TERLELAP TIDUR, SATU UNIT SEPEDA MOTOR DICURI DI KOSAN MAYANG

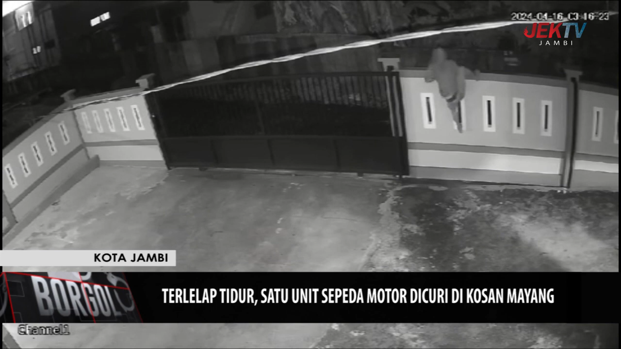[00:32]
Aksi pencurian itu terekam kamera CCTV kosan di sana. Dari hasil rekaman CCTV terlihat maling memanjat pagar kosan, yang kemudian membuka pintu pagar. Pencuri tersebut membawa sepeda motor yang terparkir di depan kosan dengan cara mengangkat ban sepeda motor depan, yang selanjutnya didorong keluar dari halaman kosan. Korban bernama Sri Rizky mengungkapkan bahwa pada saat kejadian dirinya tengah tidur,